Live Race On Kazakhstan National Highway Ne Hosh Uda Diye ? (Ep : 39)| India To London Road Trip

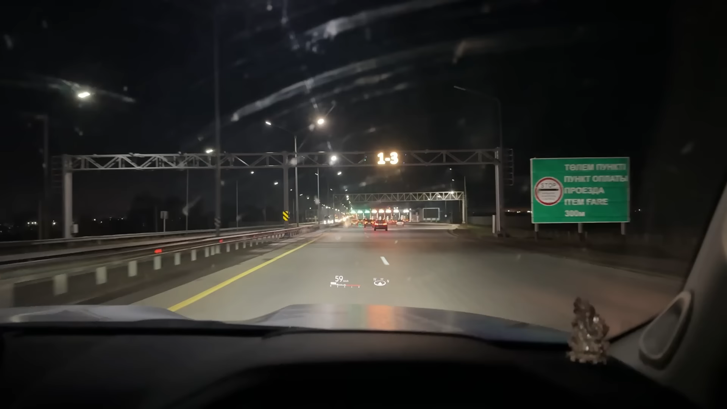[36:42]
क्योंकि अपने पास कोई ऐप वैप तो है नहीं, तो कार्ड स्वाइप करके ही देख, पहले एक बार साइड में लगा लेते हैं और देखते हैं ये निकल कैसे रहे हैं भाई।
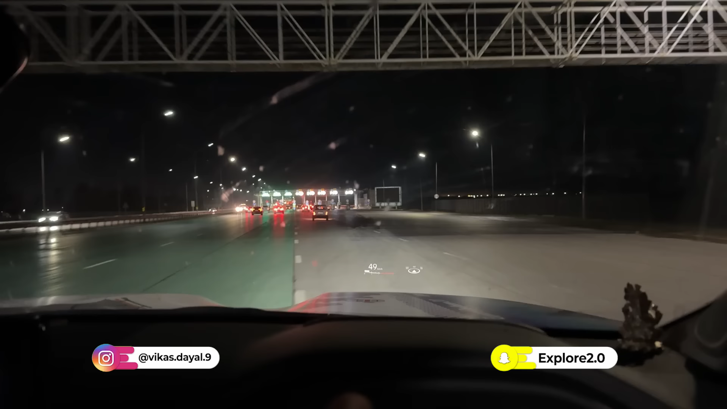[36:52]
अगर क्योंकि मैं अगर लेट करूँगा ना तो पीछे जैम लग जाएगा, समझ में नहीं आ रहा है कि कैसे होगा भाई, क्या होगा। 8 नंबर पे चले गया,
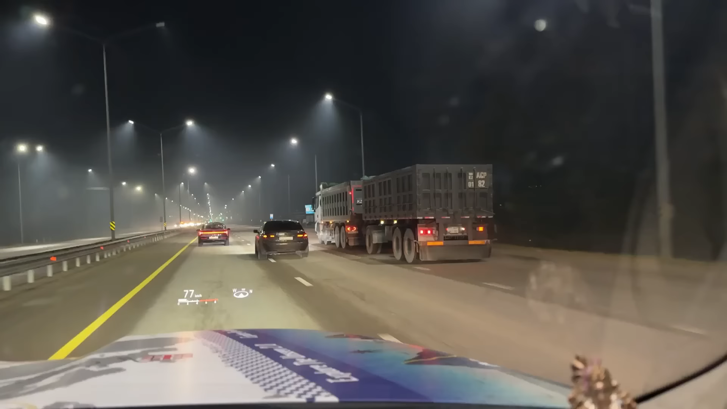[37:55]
यहाँ जैसे ट्रक नहीं चलते, एक ट्रक के पीछे एक और ट्रक लोड कर दिया है, हाँ।
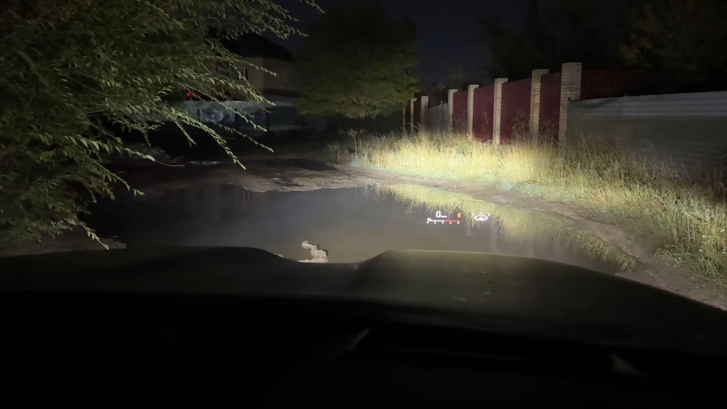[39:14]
उल्टा ले लो भाई, यहाँ से तो कोई भरोसा नहीं है। इस गाड़ी में देख रहे हो स्टीयरिंग उस साइड है,
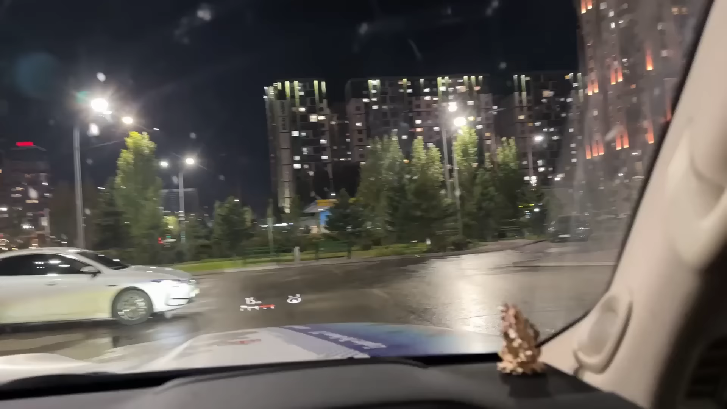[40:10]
कार पार्किंग के लिए तो मस्त जगह है भाई, यहाँ पे लगा देंगे गाड़ी,